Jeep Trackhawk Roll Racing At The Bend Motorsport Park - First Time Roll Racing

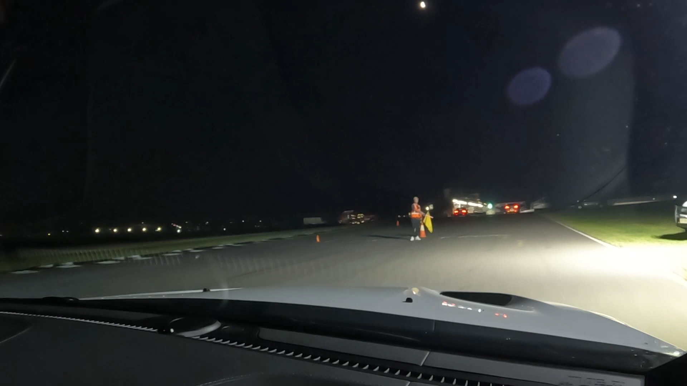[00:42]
to stop here? Yeah. Until he says go, all right. Then you go, set, and then Chris will set the pace. All right, let Chris set the pace. Go.
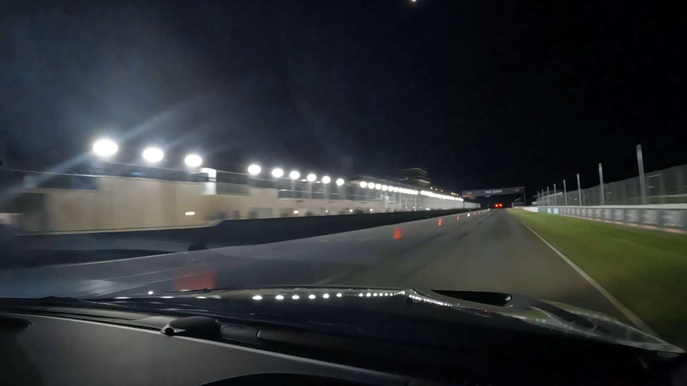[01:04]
Where is he? You got him, easy. Two, three cars.
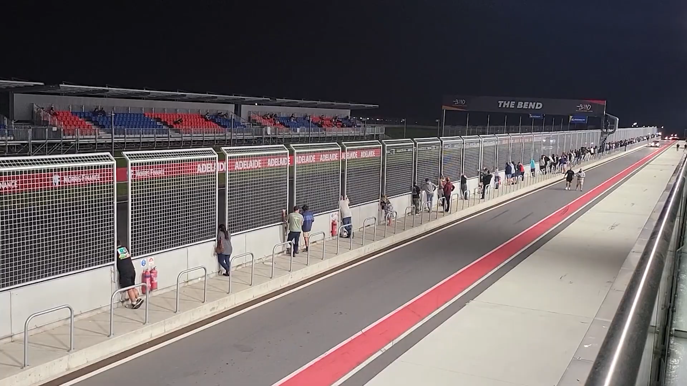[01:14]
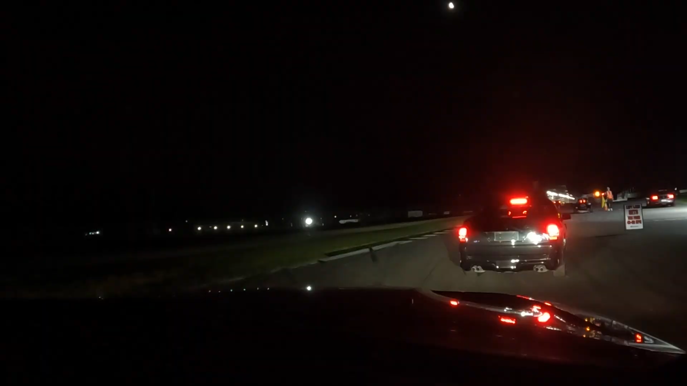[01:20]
Nah, he's pacing it. Oh, shit. Fuck. That's all good. No, it's not. Just make sure you just like a fucking bee's dick behind his front. Like, let him just be up a slight bit.